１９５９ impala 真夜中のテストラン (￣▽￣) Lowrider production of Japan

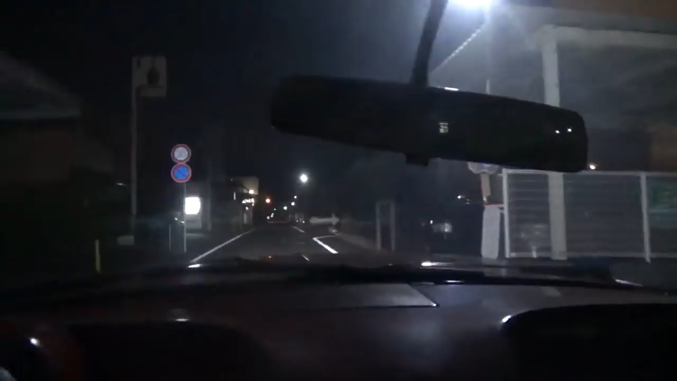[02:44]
エアサスの乗り心地だわ。
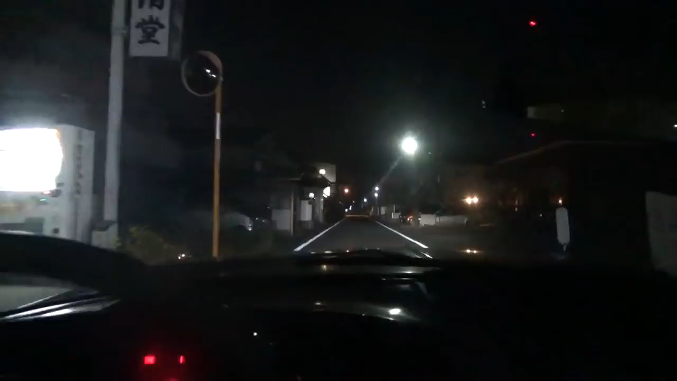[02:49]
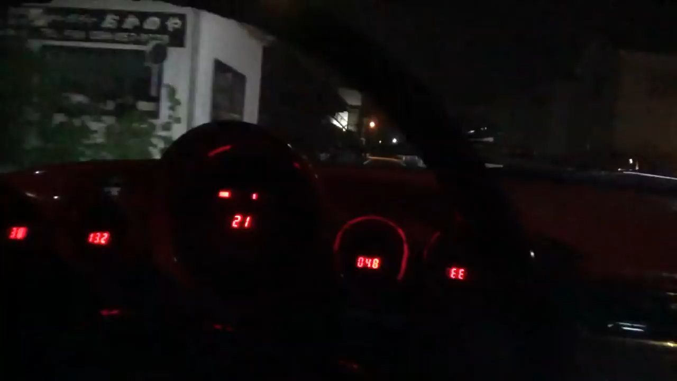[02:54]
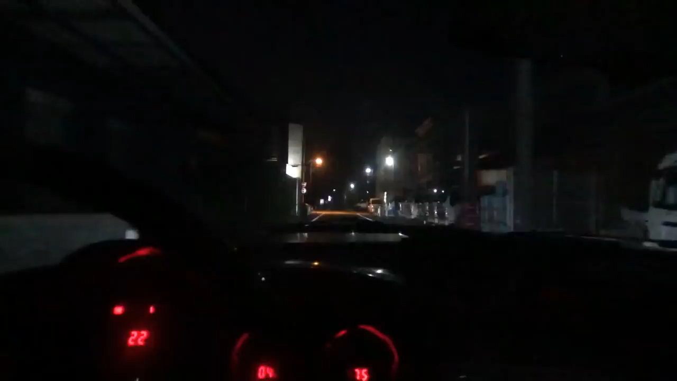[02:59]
なんだこれ、なんだこれ、道路の真ん中になんかある。